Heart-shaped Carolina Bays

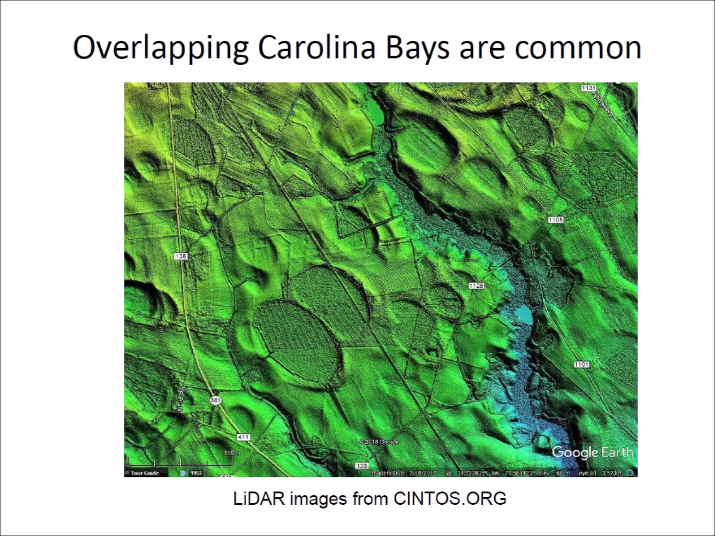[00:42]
Examination of the images shows that overlapping Carolina Bays are very common. A large Carolina Bay can partially cover a smaller one. A small Carolina Bay may partially cover a larger bay or may be completely contained within a larger bay. The overlaps correspond to the sequence of formation following the principle of superposition.
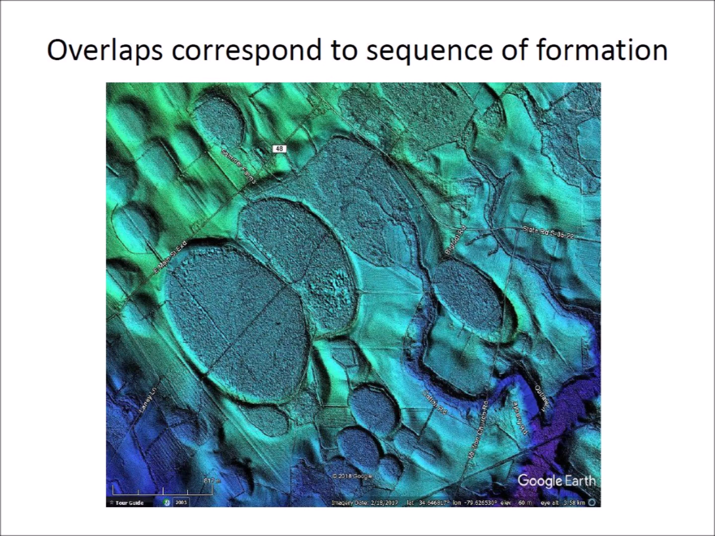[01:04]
In 1952 Professor Prouty proposed that overlapping Carolina Bays were created by impacts of tandem meteorites.